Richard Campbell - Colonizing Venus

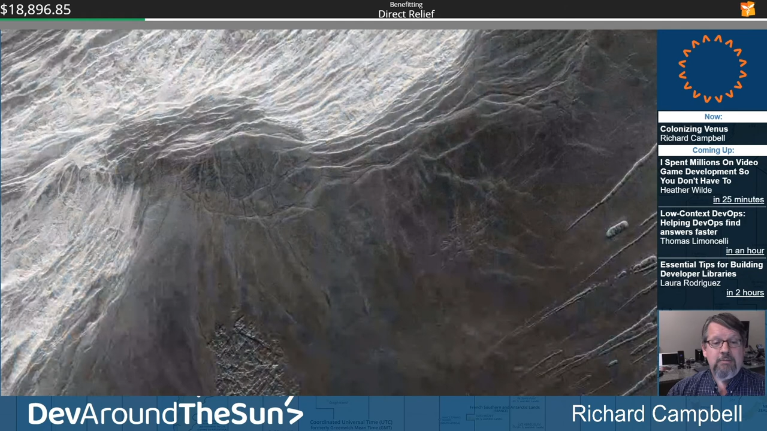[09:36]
This is a picture of an area called the Maxwell Montes. And remember that each one of these pixels that you're looking at is roughly represents about 100 meters across. This is a mountaintop, very large mountain on Venus. And the reason, remember this is a radar image, not a photograph. So the brighter colors mean higher radar reflectivity. So the question is, why are the tops of the mountains more reflective than the lower parts of the mountains?